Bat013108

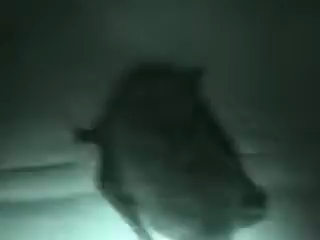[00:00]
Let's see if we can film his face. Oh, God, yeah. Can't see the little face. You can see his face.
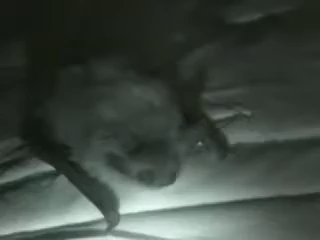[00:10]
See it? Hey, little kitty. Is his eyes open? Yeah. Oh, there's his little eyes there. Oh, right down there. He looks like a little kitten. I wonder if he'll let me hold him. No. Well, he'll let me poke him.